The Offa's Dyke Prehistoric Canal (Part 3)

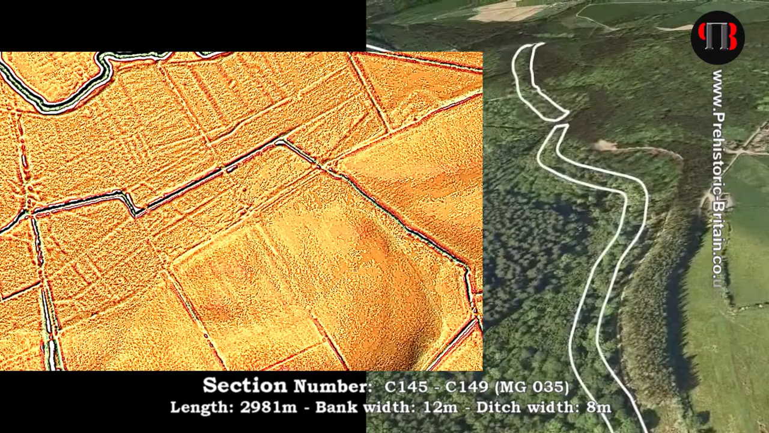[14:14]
it modern if it is why would you connect to an old ditch that was not used and dried up
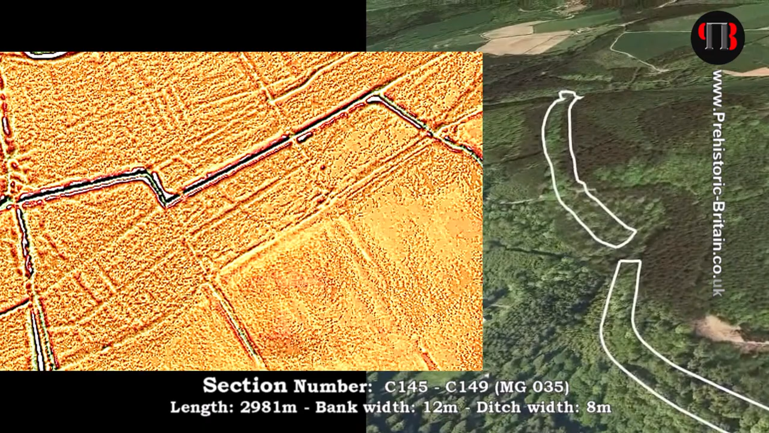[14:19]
my guess is as this is the flat
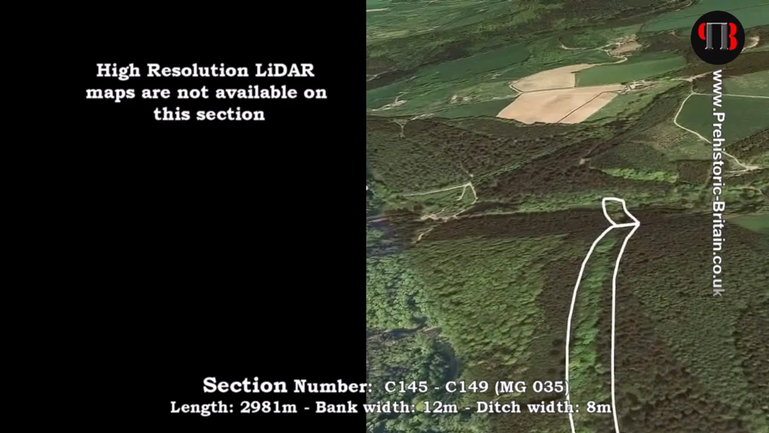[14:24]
surfaces of the river bed at this point the dike is incredibly straight
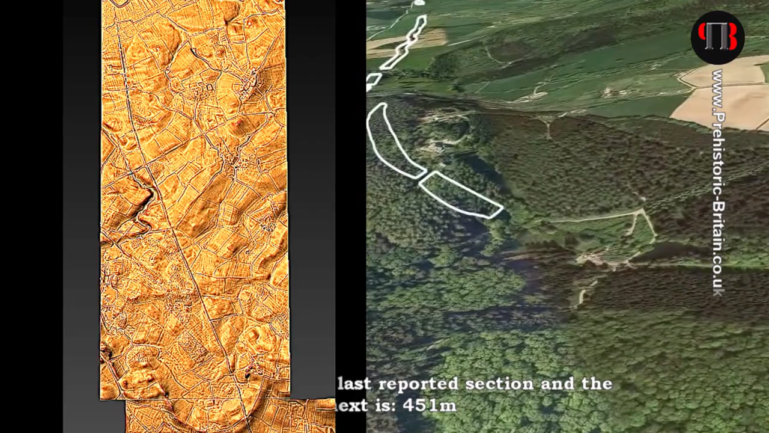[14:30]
which would suggest it's roman and probably the shoreline of the river within the roman period